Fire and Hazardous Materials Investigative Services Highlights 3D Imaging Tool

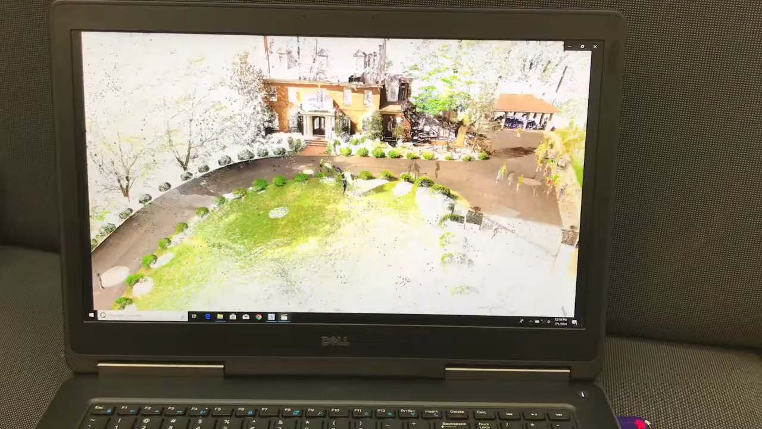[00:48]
We're able to put a scanner all along our fire scene.
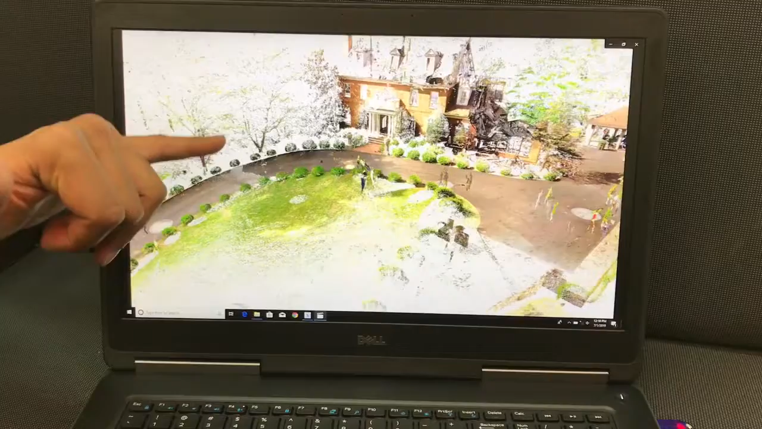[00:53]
And once the scans are done, we're able to do a full fly-through, as you can see, and we'll be able to get a full 360 view of our,
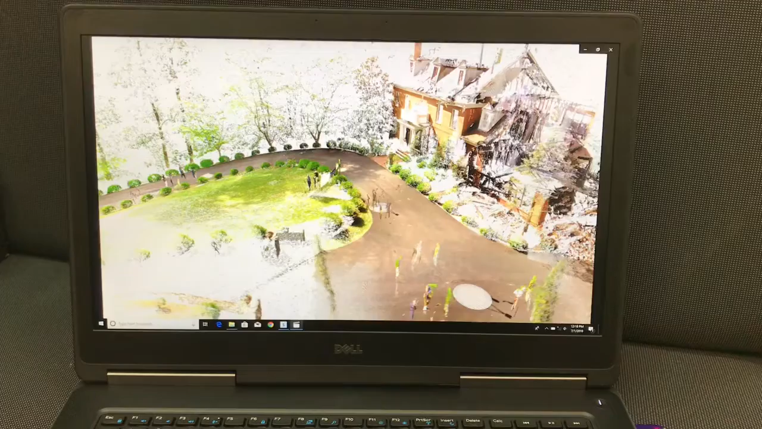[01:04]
whether it be house fires, post-blast, hazmat incidents, or any large loss fires, including fatalities.